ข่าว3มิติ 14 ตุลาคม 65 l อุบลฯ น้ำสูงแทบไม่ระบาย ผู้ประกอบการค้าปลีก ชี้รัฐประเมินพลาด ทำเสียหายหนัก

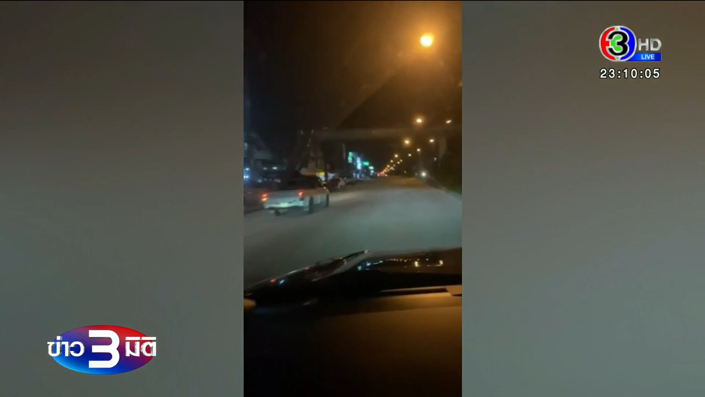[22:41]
ตำรวจปราบปรามยาสิบติดไล่ล่าวรถกระบะต้องสงสัยมาจากแนวชัยแดนด้านอำเภอแม้ฟ้าหลวงจังหวัดเชียงรายเมื่อถึงตำบนบ้านดูอำเภอเมืองเชียงรายคนขับได้จอดรถ โดยมีรถ
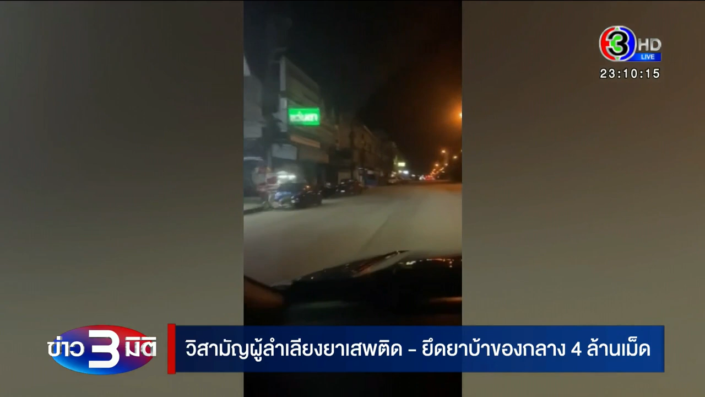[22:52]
คุ้มกันอีกคันมารับคนขับและคนโดยสารไปไม่เกิน 30 นาที รถที่รับผู้ต้องสงสัย 2 คนออกไปได้ขับกลับมาส่งที่รถคันเดิม